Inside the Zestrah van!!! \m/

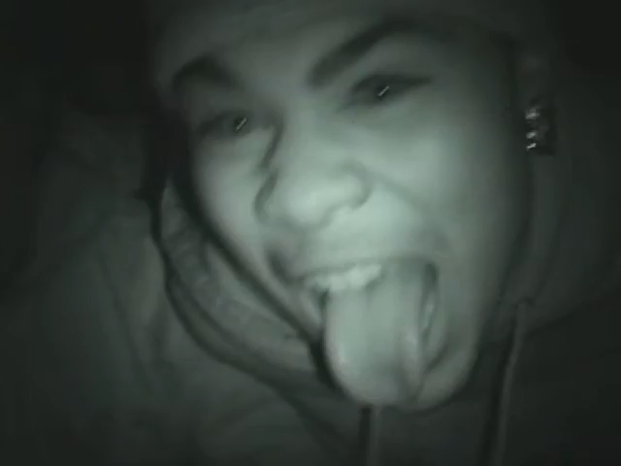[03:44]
You look evil as hell in there.
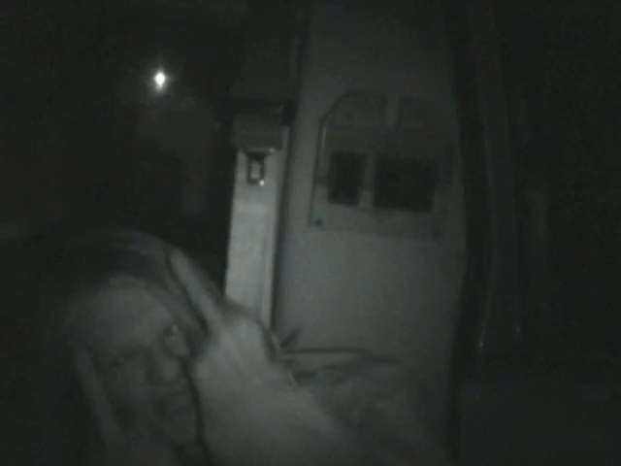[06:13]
Oh, damn, that shit was at the window. I was just recording the window. I better just like sit there.